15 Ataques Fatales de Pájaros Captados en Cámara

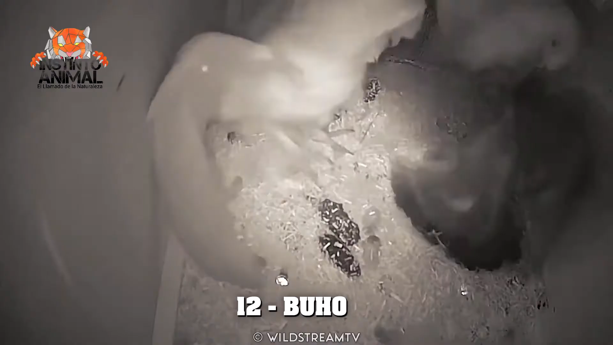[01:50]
Este gran búho cornudo ataca un nido de halcón peregrino.
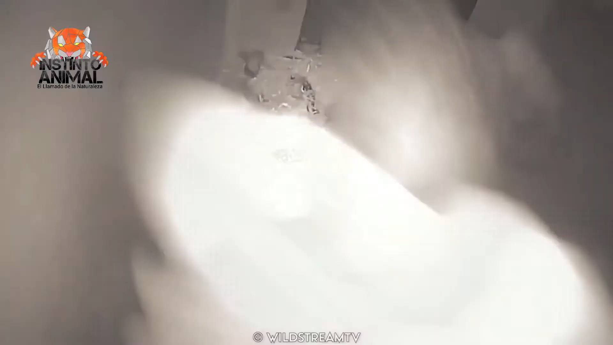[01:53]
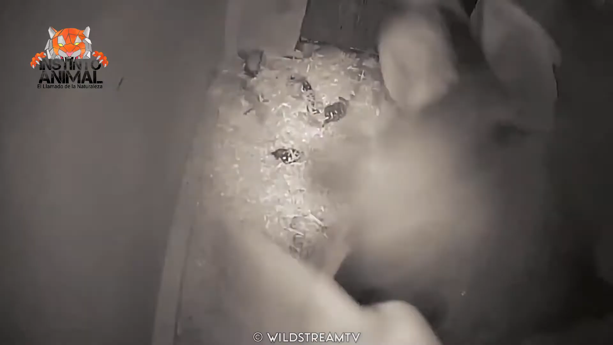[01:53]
Mientras, la madre no está allí y trata de arrebatar a los bebés.
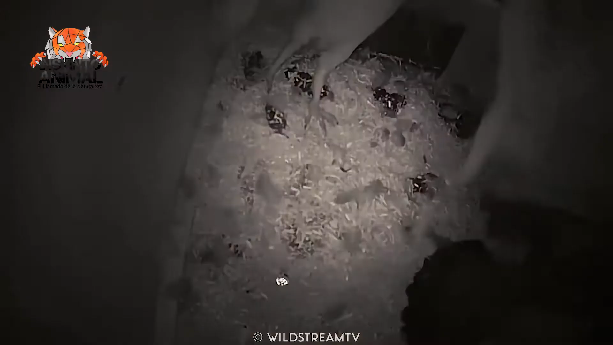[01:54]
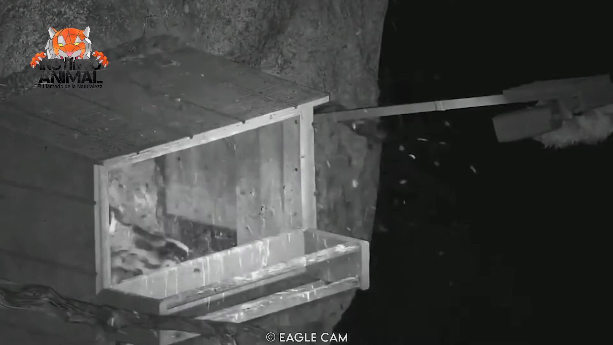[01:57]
Logra su objetivo cuando agarra a uno de los halcones y se lo lleva.
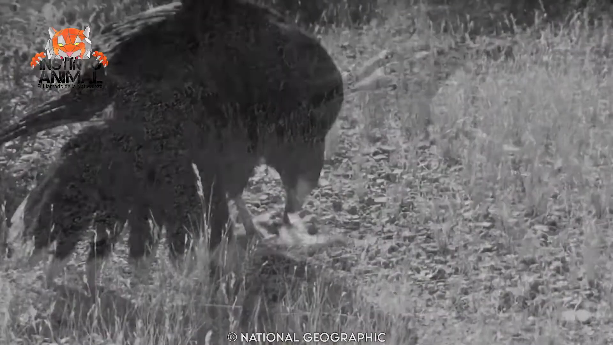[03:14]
El primer halcón tira al conejo, mientras los demás están atentos a la huida. Así que cuando el conejo instintivamente zigzaguea alejándose de un depredador, corre directo a las garras del otro.